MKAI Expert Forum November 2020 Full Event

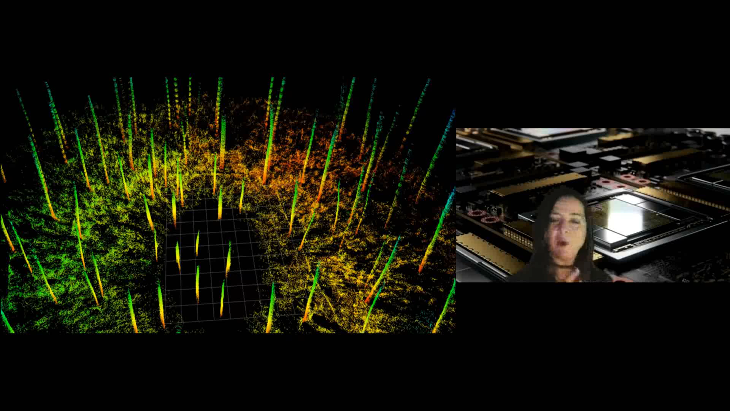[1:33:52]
So this is the same way that a self-driving car sees the world. Um, the actual word autonomy means simply that the drone doesn't need a human to fly it, only to top up its battery every five or six hours. And this is actually, um, work with, um, um, UPenn, so University of Pennsylvania's Grasp Robotics Lab. And, um, they've actually just, one of their researchers, a guy that I work with, Stephen Chen, has, um, spun off a company called TreeSwift. And they're literally selling this, um, this research now.